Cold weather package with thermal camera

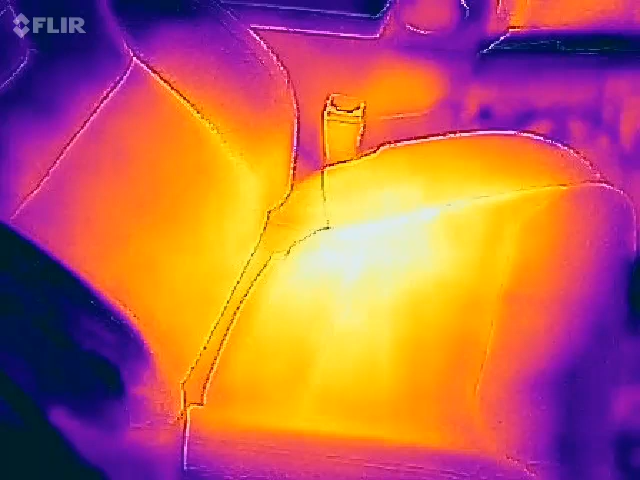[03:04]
but there's something going on here I'm
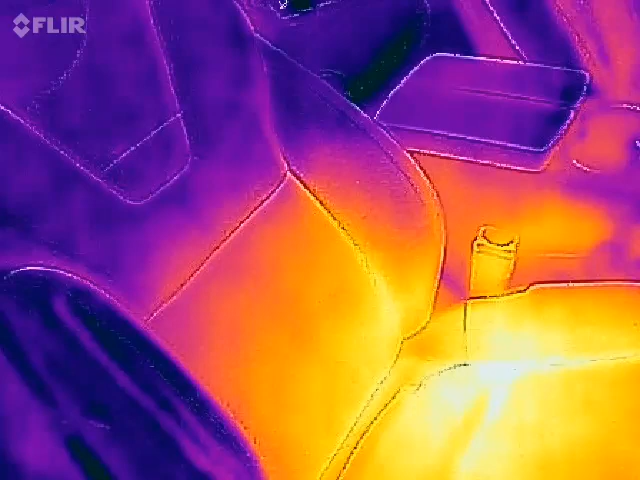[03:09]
just kind of disappointed that not
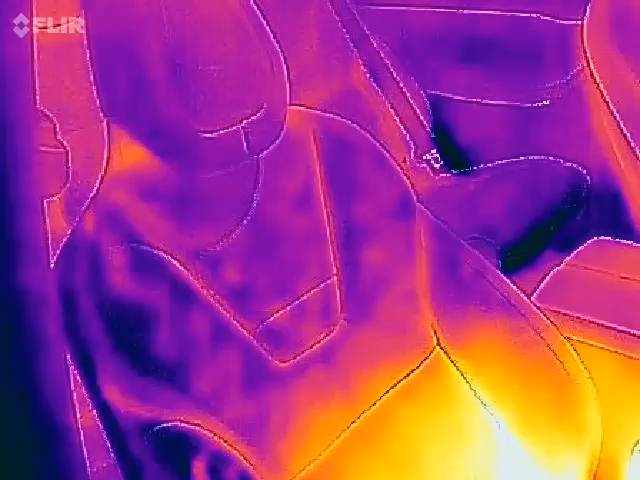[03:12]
more of the back is heated so it seems to be the butt and
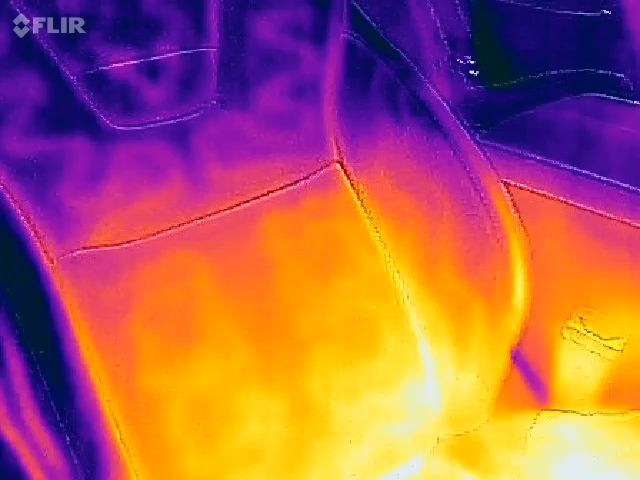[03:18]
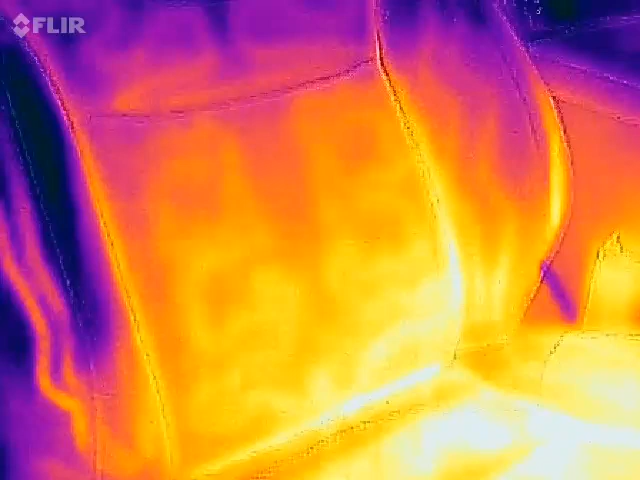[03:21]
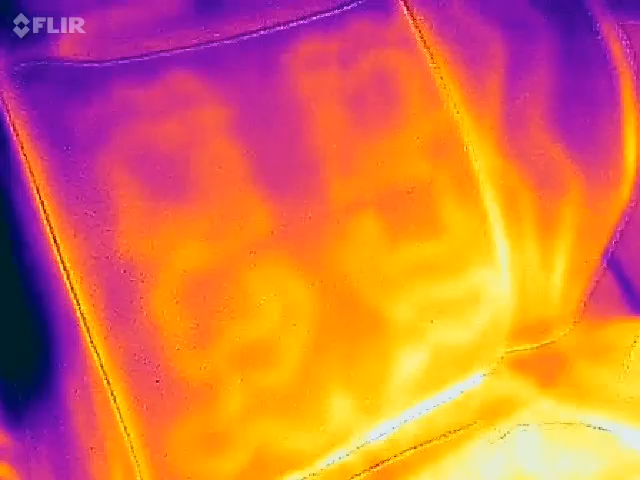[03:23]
oh you know now you can actually see the elements okay let's go closer to see the elements here okay
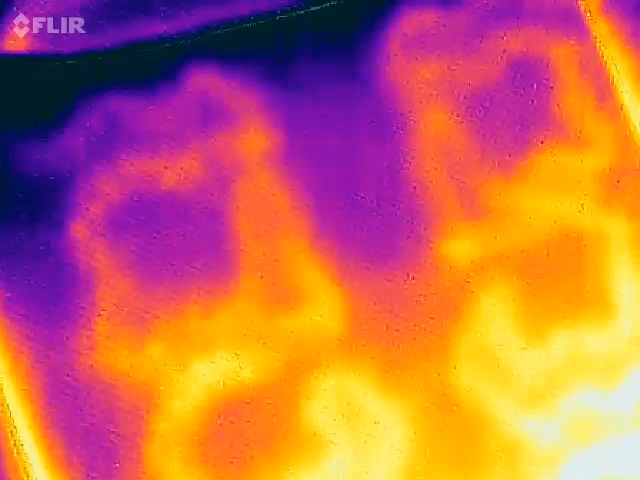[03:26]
see how far it goes oh actually no I was wrong it
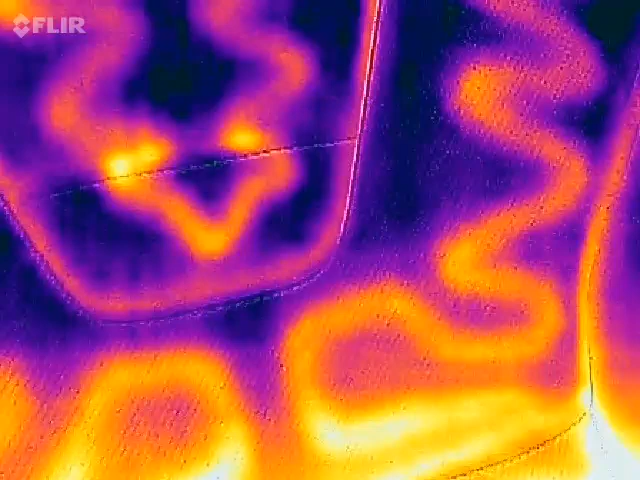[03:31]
is actually heated all the way up to the
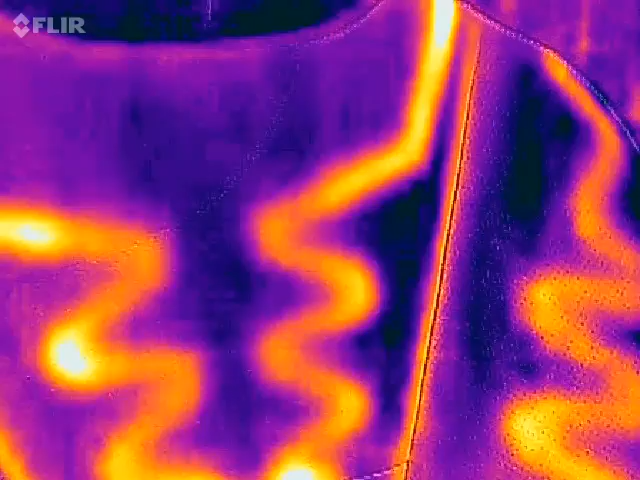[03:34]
shoulder part look there Wow
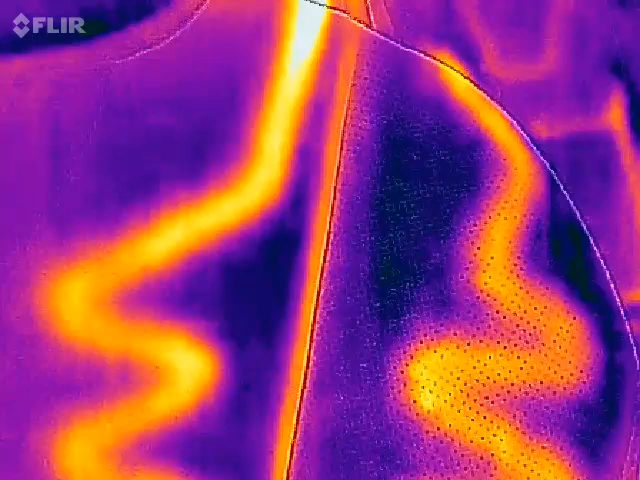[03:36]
okay so you see it takes a while to heat up but
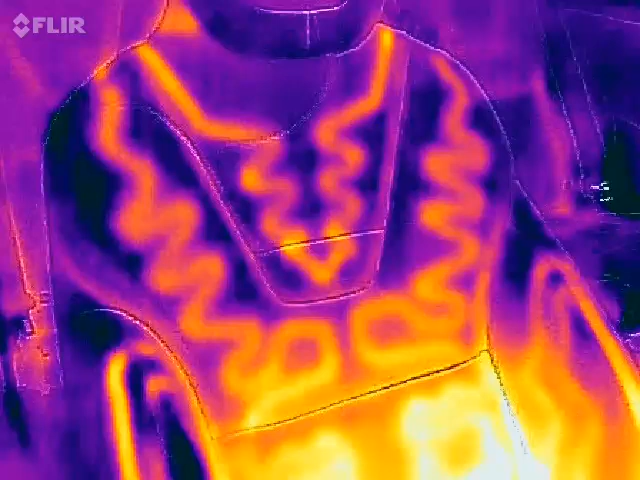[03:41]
now it is actually heated
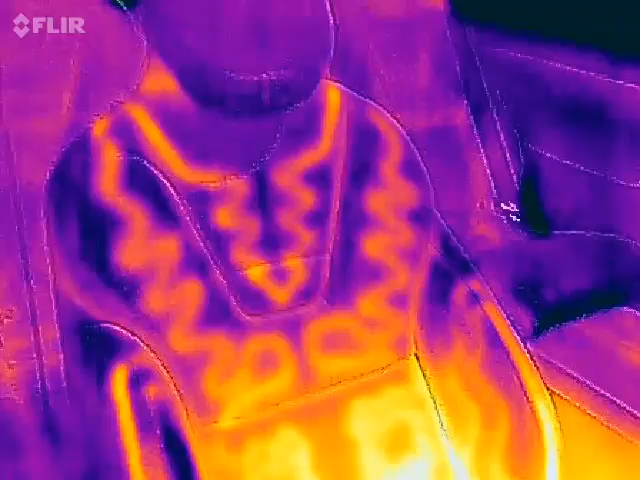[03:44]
so that's how it looks like
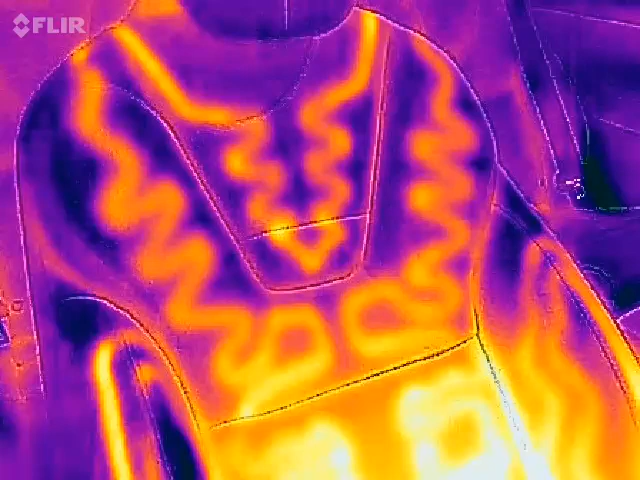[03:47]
cool is the first time I see it Wow
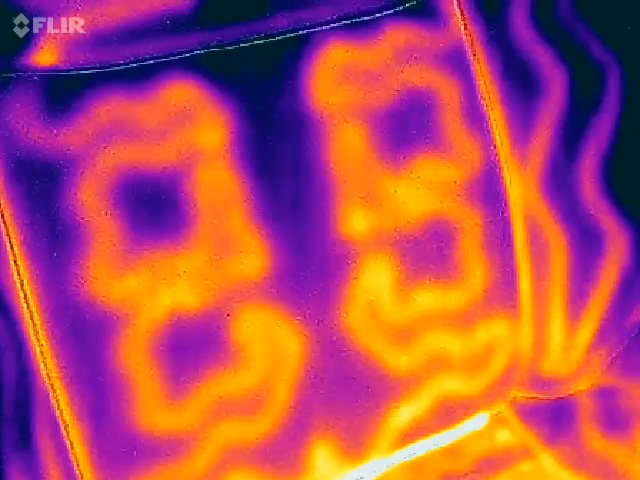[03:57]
freaking that dude again he's out filming his car at night yeah look at that okay what about
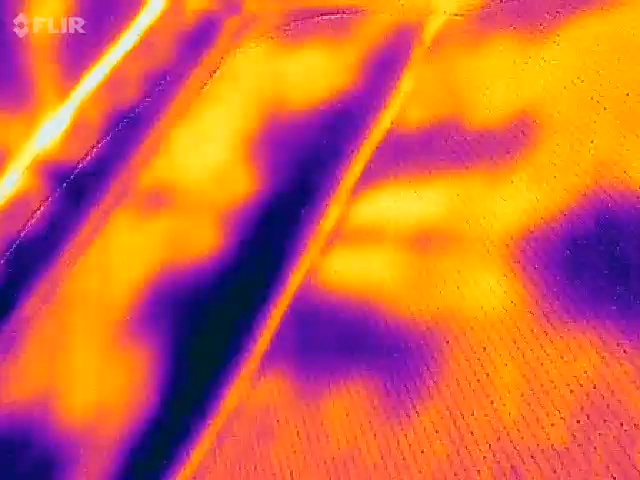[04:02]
on the butt yes you have some elements there
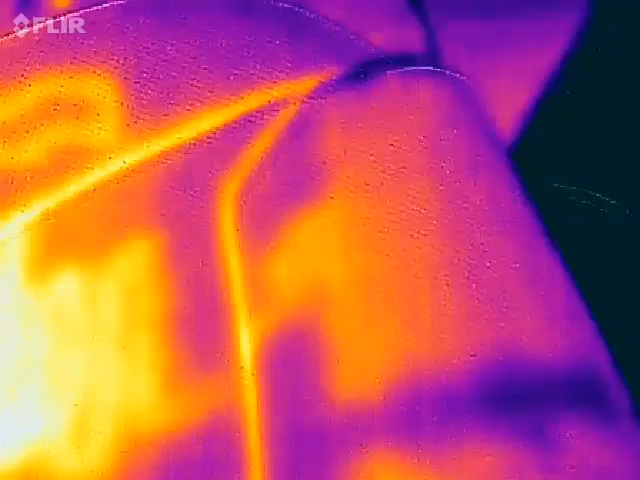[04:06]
okay let me move
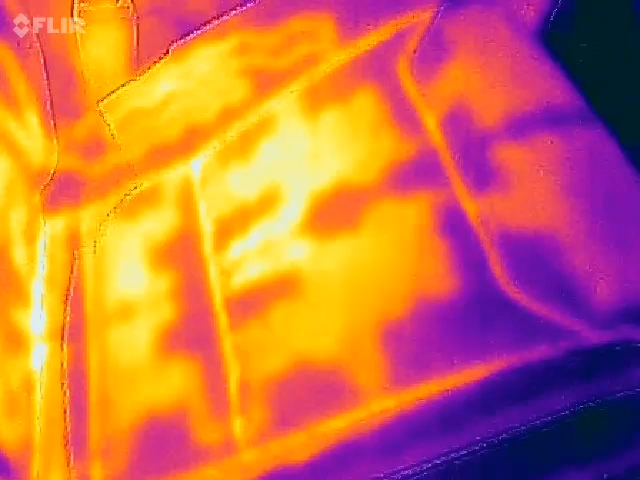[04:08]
out a bit so you see seems like you also get some heating over here so
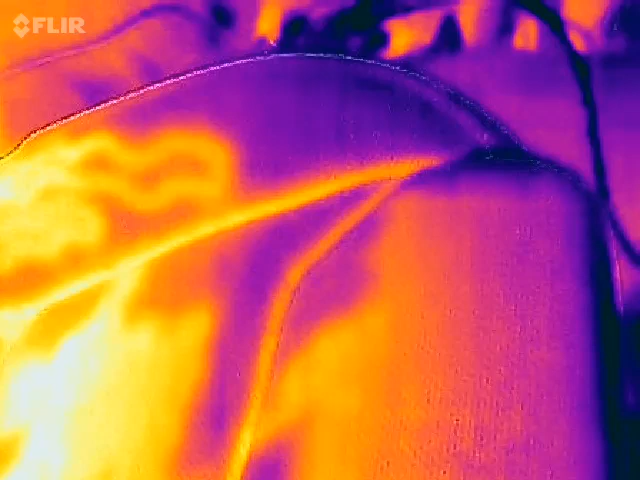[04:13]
yeah nice distribution you also get some some
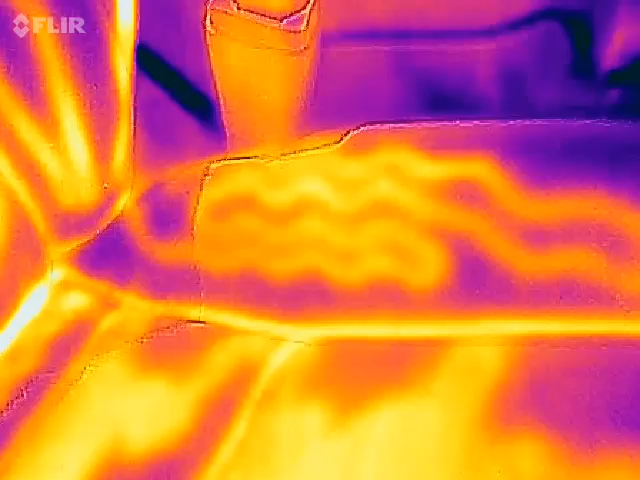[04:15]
heat on the side there you see that's pretty cool
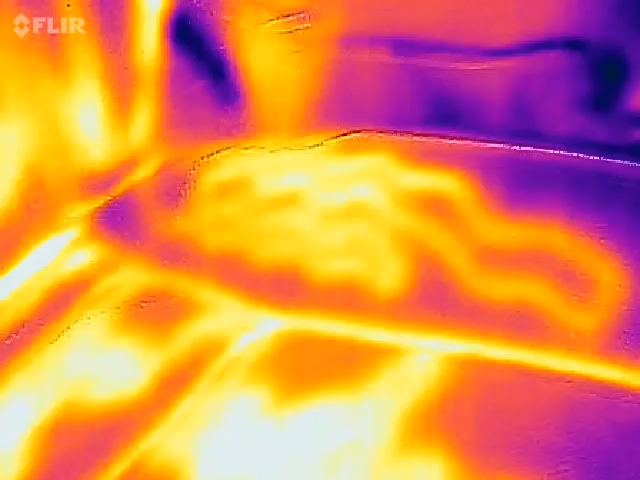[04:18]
on
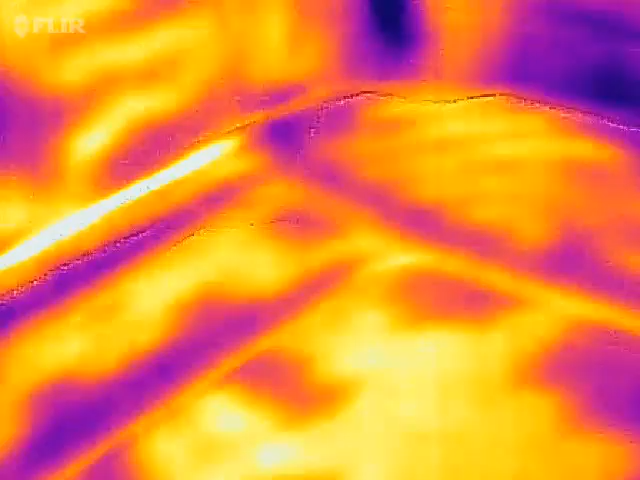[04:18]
the other side too I guess oh yeah and what about over here also is it is it
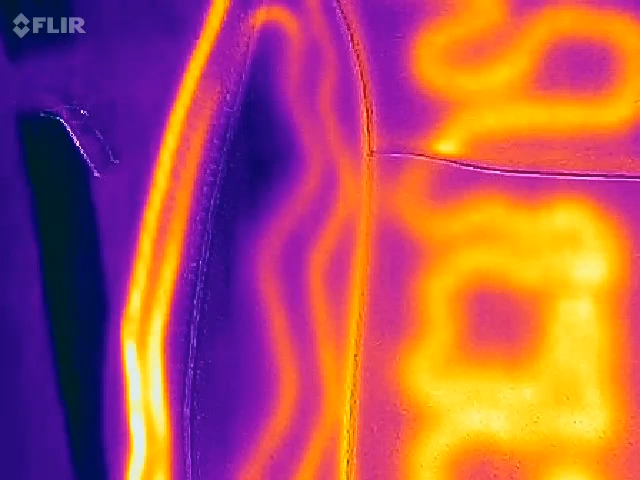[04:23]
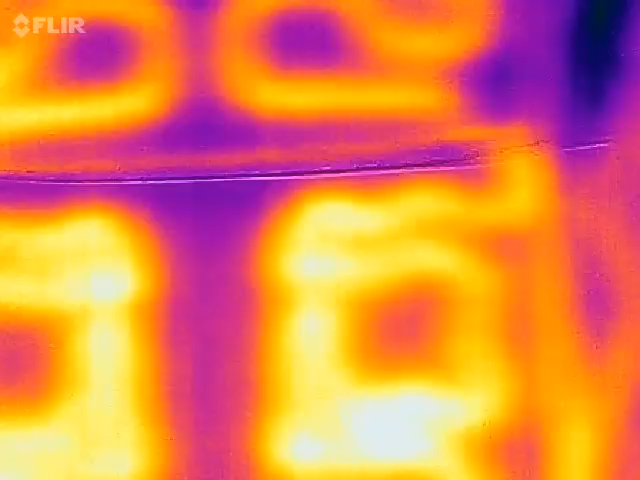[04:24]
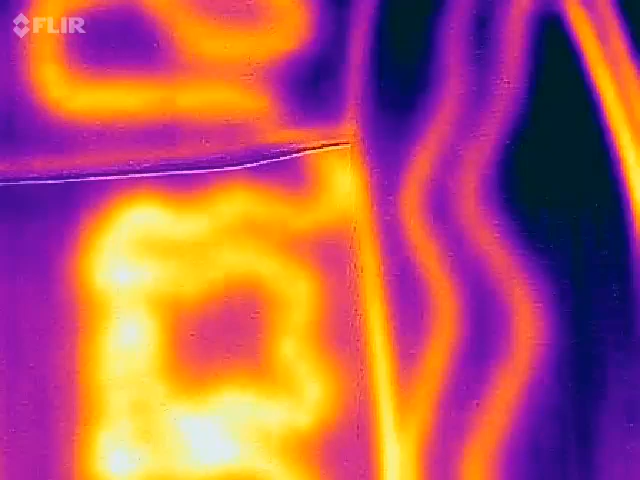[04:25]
yes seems like it Wow even
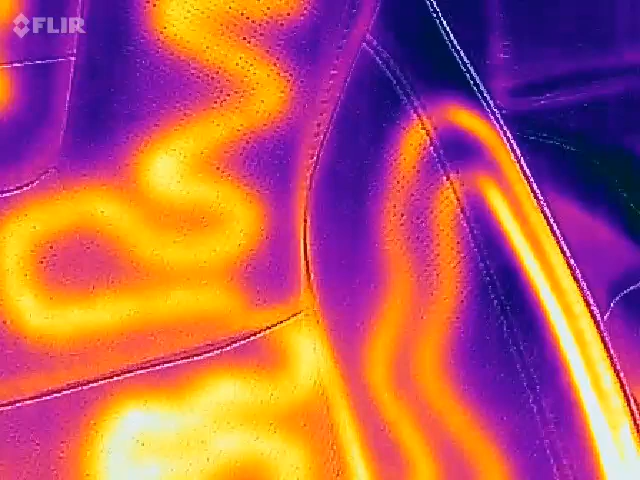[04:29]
that line here